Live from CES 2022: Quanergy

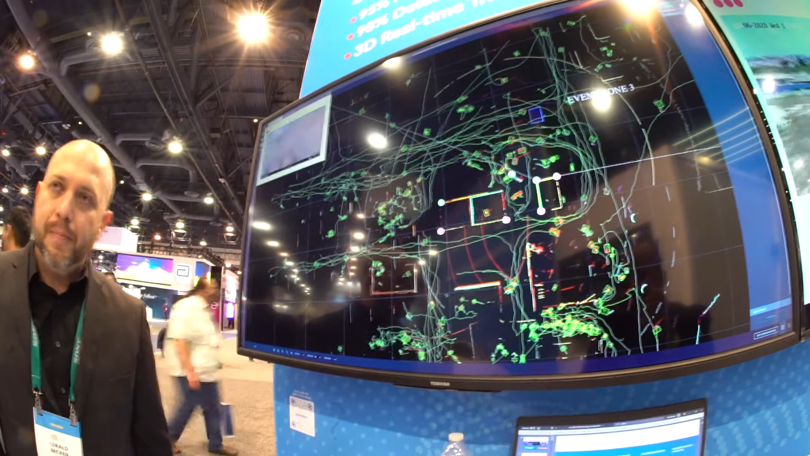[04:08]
but you're not requiring that, you know, macro view. You're instead seeing a top down view and paths are shown quite nicely.
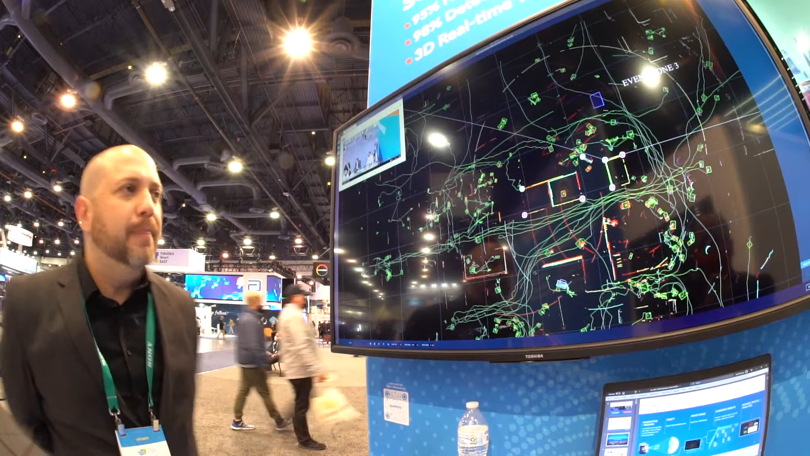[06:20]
These little boxes can represent people or, you know, moving objects. I mean, they could they could represent vehicles also and they'll be automatically classified, right? You hit that on the nails. So we're looking for people.